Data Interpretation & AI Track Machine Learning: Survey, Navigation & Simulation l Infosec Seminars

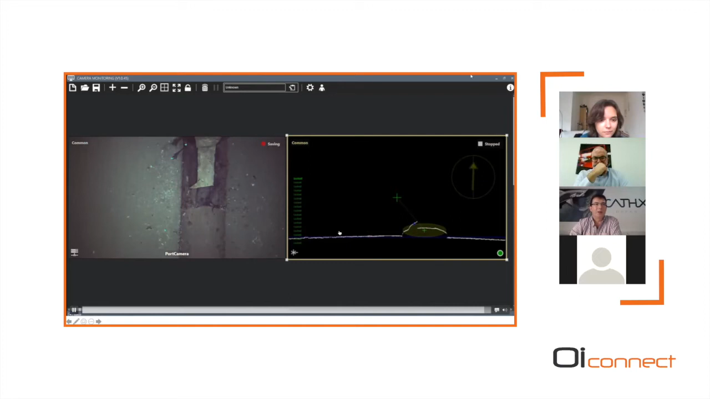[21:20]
You can kind of see where it stops there, where there's a tear in the field joint wrapper that there is a rise. So this gives us real-time, dimensional data.
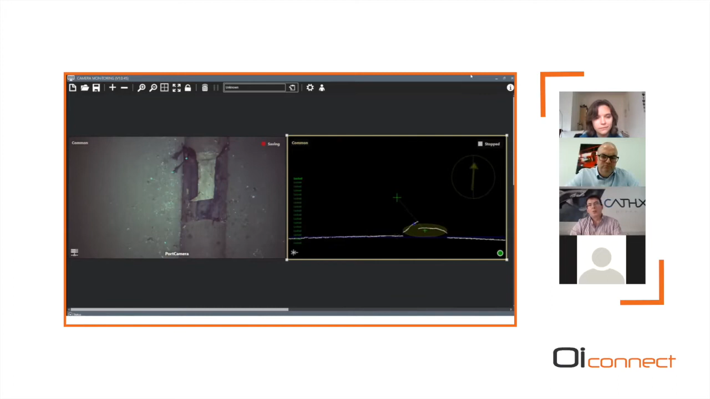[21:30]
And that's one of the aspects. This happens in the FPGA, in the sensor. So we can feed that out as we collect it. If we take that a step further, we can do similar with free spans. So we have no requirement for now processing, remember. We're literally looking at the structure of the measurement data as it feeds from the camera. So this lets us do segmentation of the pipeline and the c-bed. It allows us to take endpoint measurements across the pipe. And remember, we've also got the corresponding images.
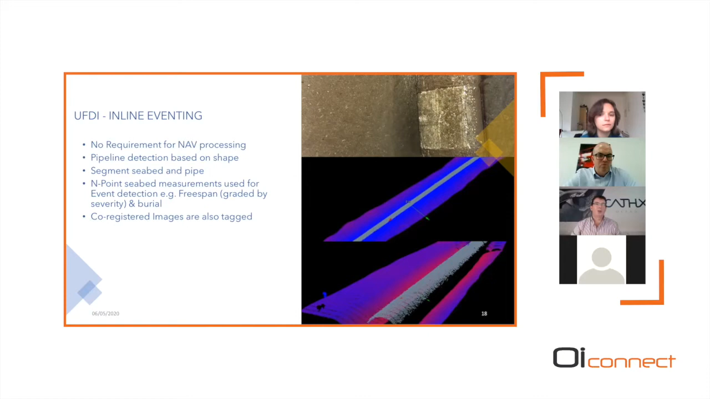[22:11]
So anywhere we have a detection of a signal on the free span, we can acquire those images and separate them. So think about this in an unmanned environment where as soon as we detect these changes, we can actually start to sort and separate that data by tagging it and put that in for priority processing in the next stage. Likewise for rocks and objects,